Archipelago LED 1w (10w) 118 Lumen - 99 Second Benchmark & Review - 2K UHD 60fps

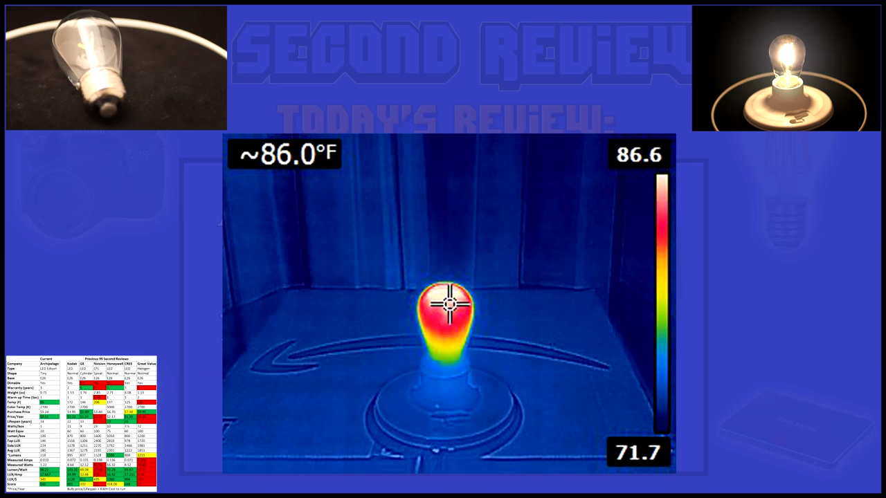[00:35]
On screen: spot 86.0°F
What is amazing is how this bulb can put out 118 lumen, yet only be 14 degrees above ambient temperature.
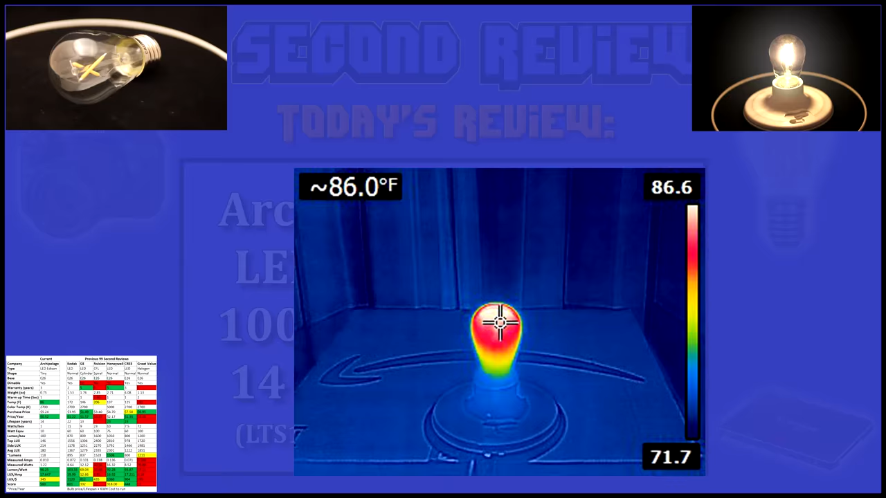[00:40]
On screen: spot 86.0°F
Now on to the stats. Please notice I provided previous reviews to the right for comparison.